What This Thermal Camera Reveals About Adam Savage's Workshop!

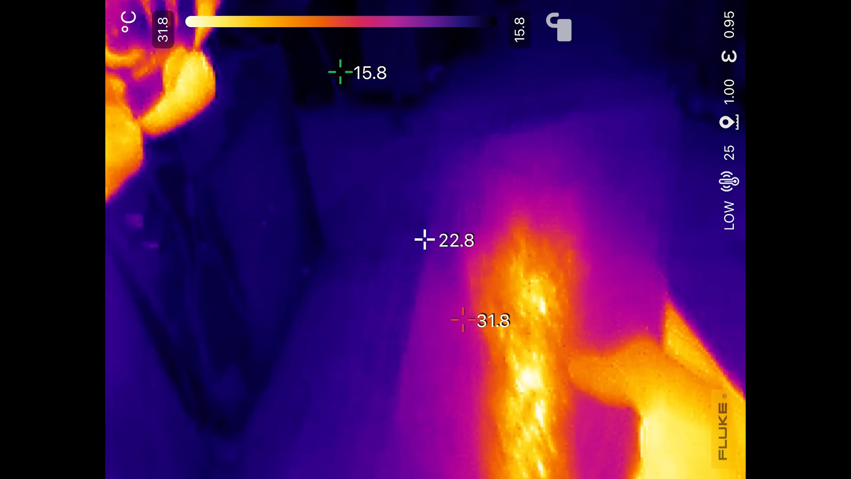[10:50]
On screen: spot 22.8°C, min 15.8°C, scale top 31.8°C, scale bottom 15.8°C
Oh, very cool. And I mean, when I hold my hand up...
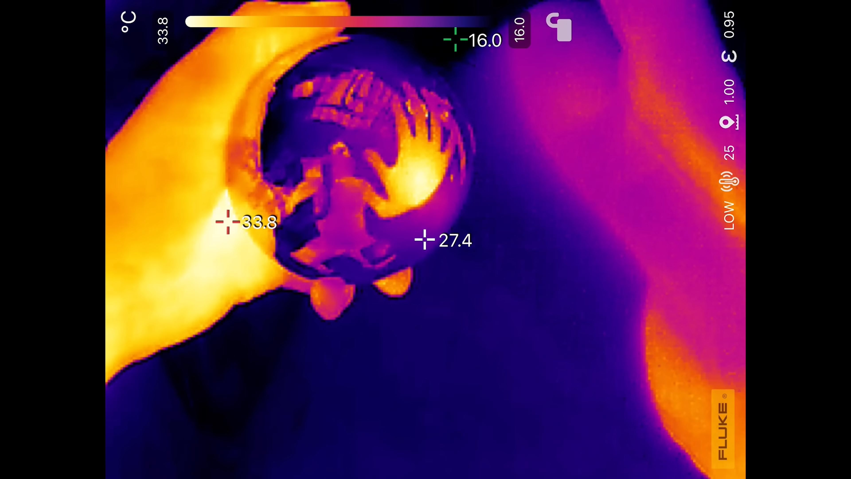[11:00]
On screen: spot 27.4°C, scale top 33.8°C, scale bottom 16.0°C
Oh, wow. I really hadn't considered just how cool
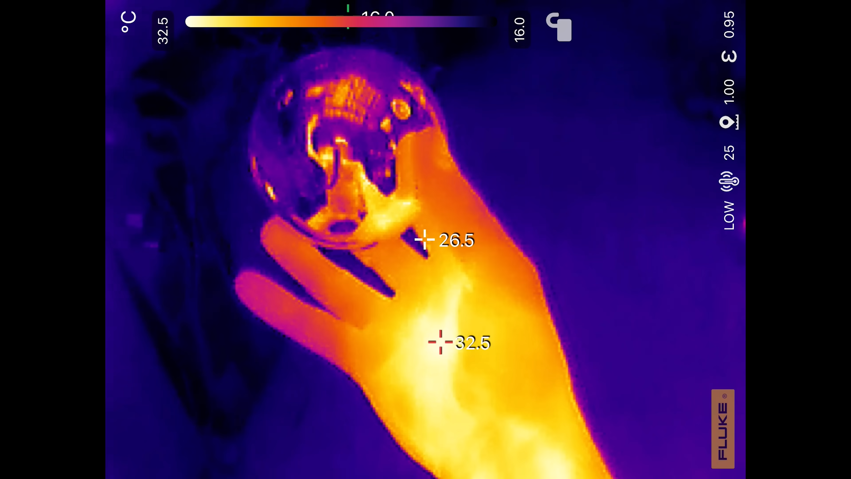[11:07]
On screen: scale top 32.5°C, scale bottom 16.0°C
the reflection parameters of heat and what this image looks like.
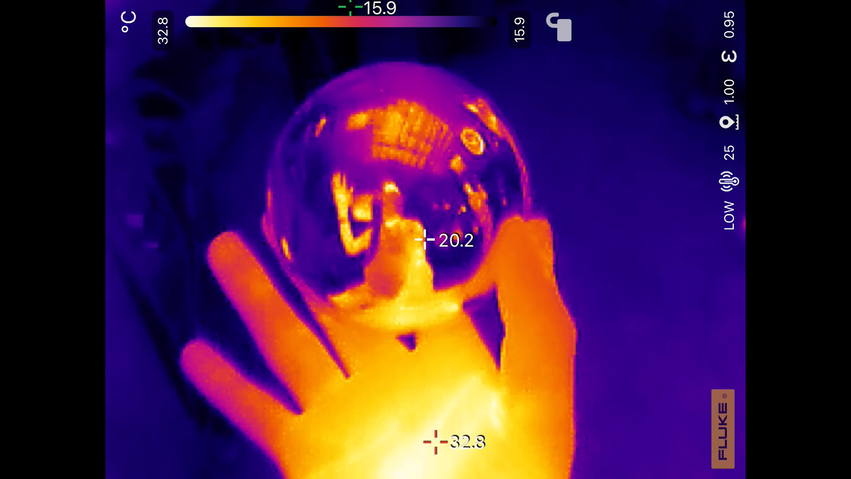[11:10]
On screen: spot 20.2°C, max 32.8°C, min 15.9°C, scale top 32.8°C, scale bottom 15.9°C
Oh, there is like a t-shirt in here.
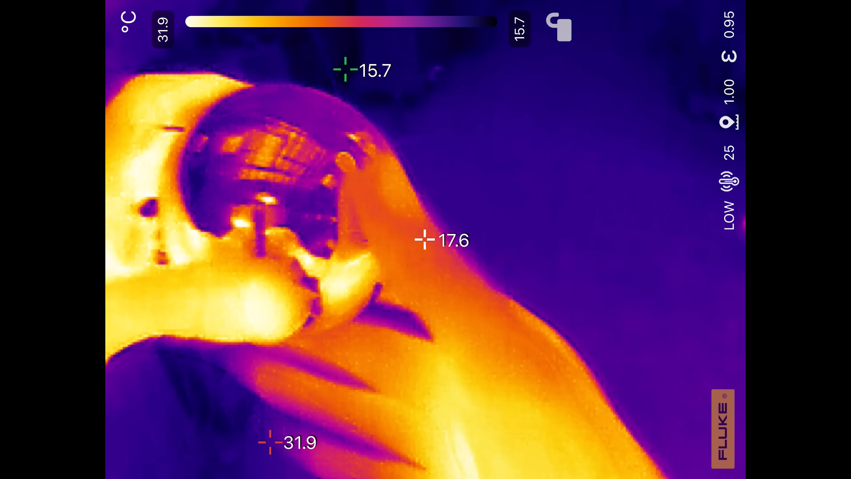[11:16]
On screen: spot 17.6°C, max 31.9°C, min 15.7°C, scale top 31.9°C, scale bottom 15.7°C
Something somewhere. All right. Where was my sanding spot? There it was.
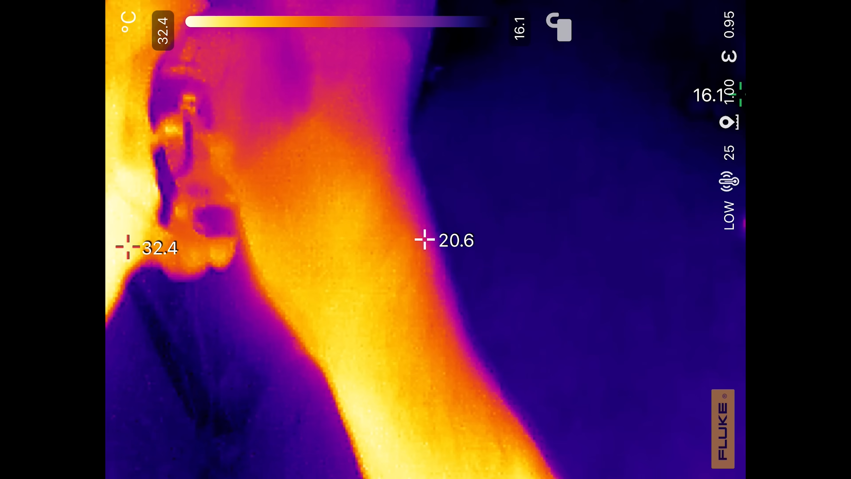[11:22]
On screen: scale top 32.4°C, scale bottom 16.1°C
Yeah, you can see it getting warmer and warmer. Oh, man.
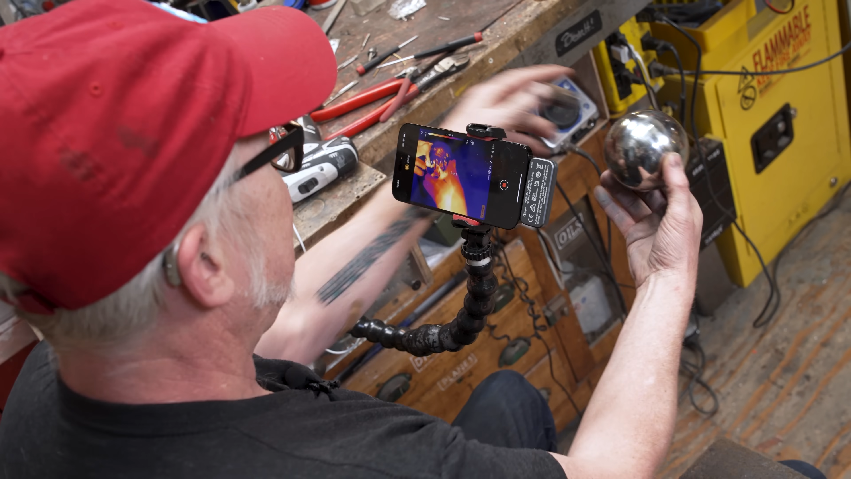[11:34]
That is... Oh. Look.
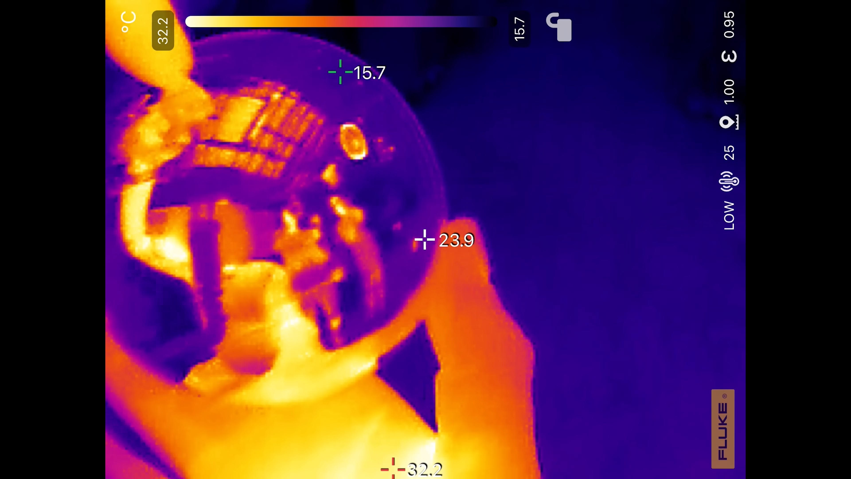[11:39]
On screen: spot 23.9°C, scale top 32.2°C, scale bottom 15.7°C
There's Josh. And there's Norm. And that's me. Hello.
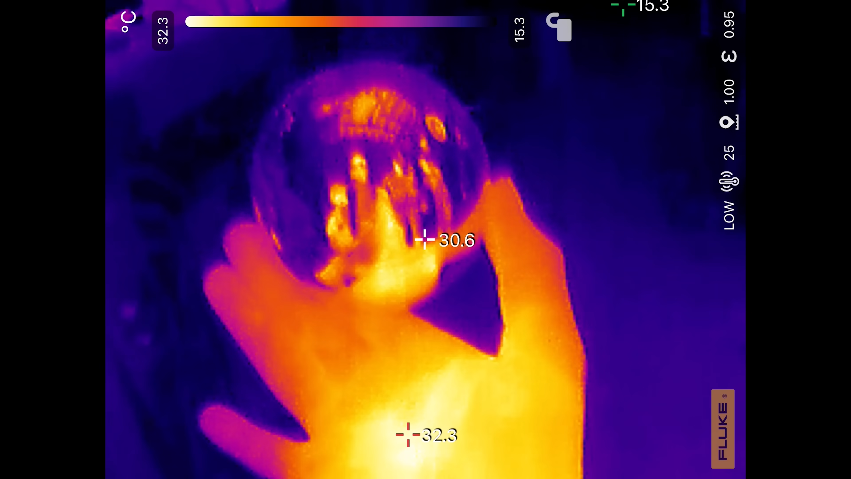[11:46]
On screen: spot 30.6°C, max 32.3°C, min 15.3°C, scale top 32.3°C, scale bottom 15.3°C
Oh, and there's the hot spot. Wow. I mean... I don't know. I want to shoot something like this. That is so neat.
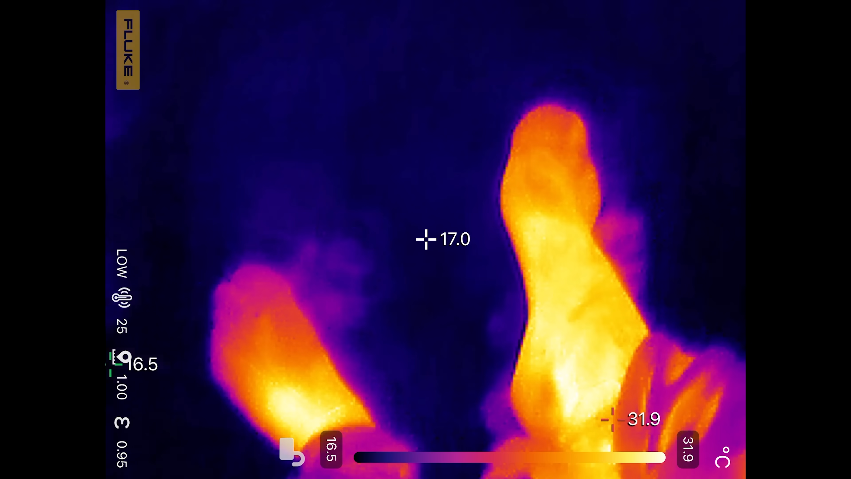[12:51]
On screen: scale top 31.9°C, scale bottom 16.5°C
Okay, so my shoes and socks are there.
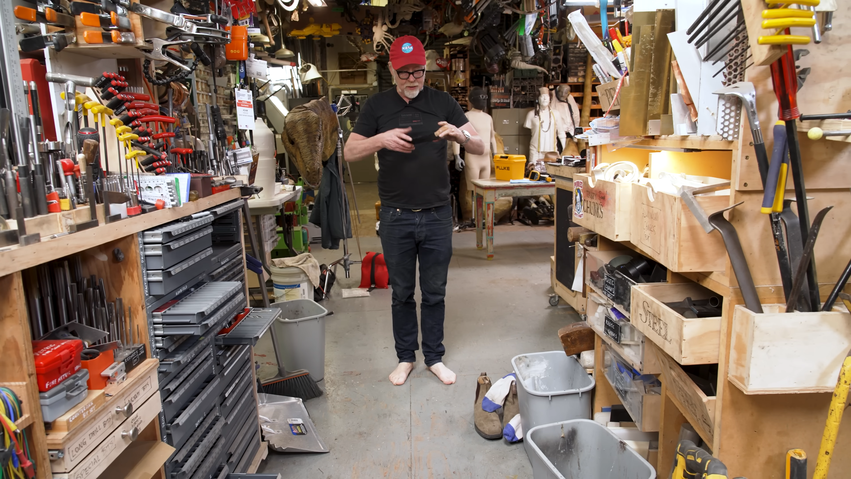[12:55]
My feet are here. And I think you can already see what I'm going to be looking at.
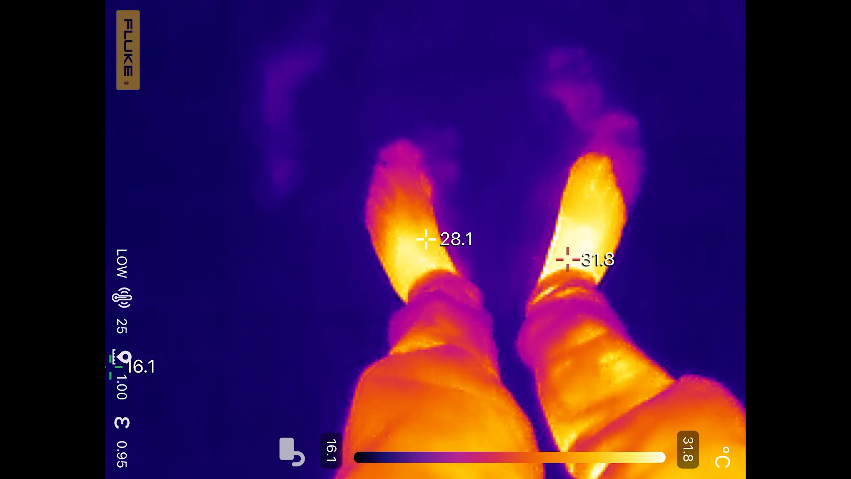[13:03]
On screen: spot 28.1°C, scale top 31.8°C, scale bottom 16.1°C
As I back up, my footprints stay on the ground.
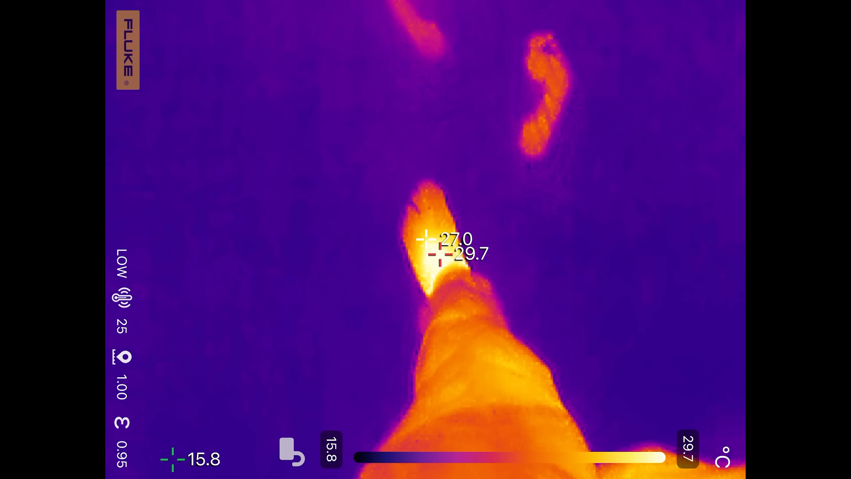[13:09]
On screen: max 29.7°C, min 15.8°C, scale top 29.7°C, scale bottom 15.8°C
Look at that. Dude, I could totally imagine a ghost movie in which you hear a noise and you see footprints on the thermal camera. Right? That would be so cool.
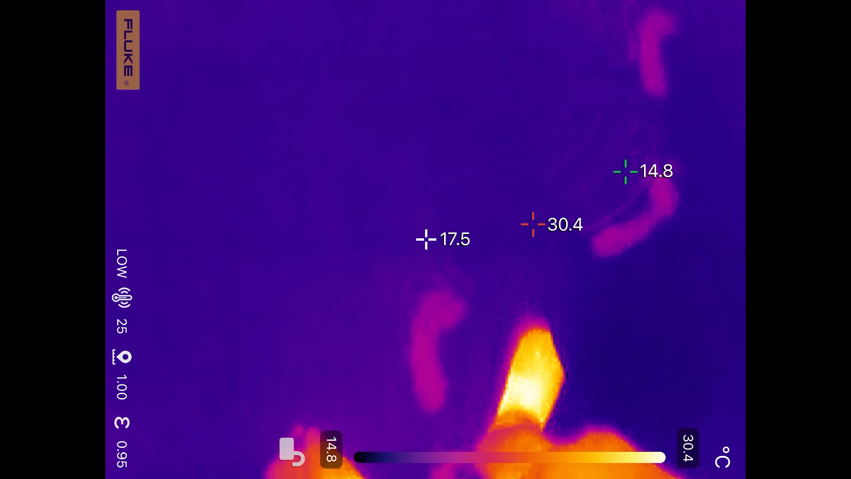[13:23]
On screen: spot 17.5°C, max 30.4°C, min 14.8°C, scale top 30.4°C, scale bottom 14.8°C
It is really like...
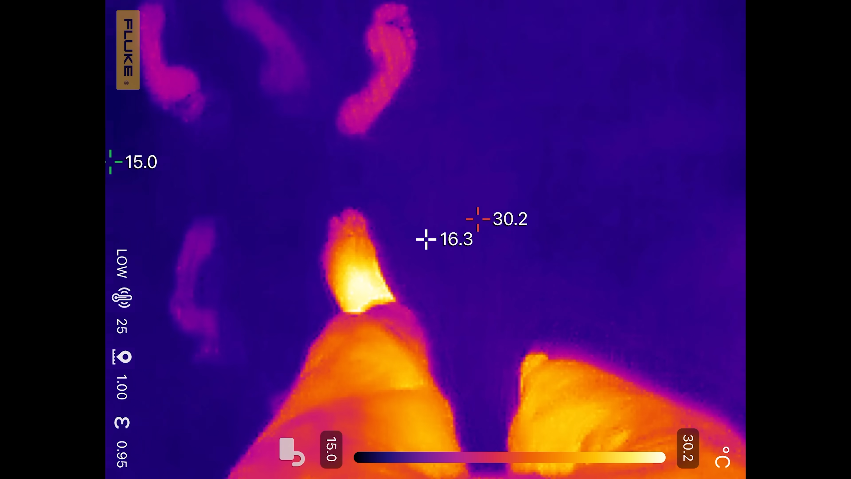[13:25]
On screen: spot 16.3°C, max 30.2°C, scale top 30.2°C, scale bottom 15.0°C
It's really impressive how quickly the heat in your body transfers to the floor.